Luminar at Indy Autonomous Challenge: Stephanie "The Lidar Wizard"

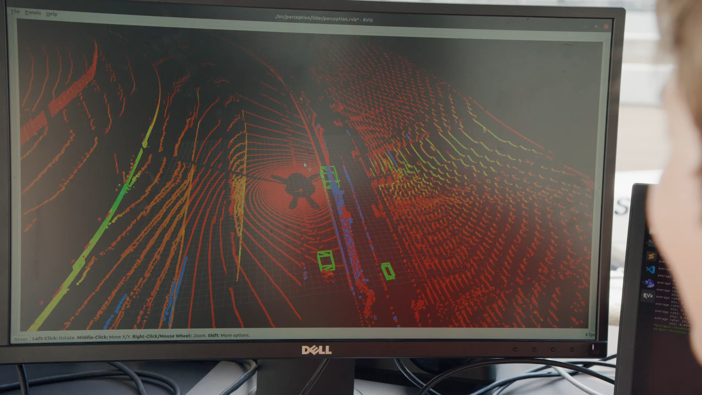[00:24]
It's really exciting to see these incredibly dense point clouds coming through. You get something dense like the Luminar that we have here and you can see really really quickly hey that's a person sitting there. You can see their entire profile.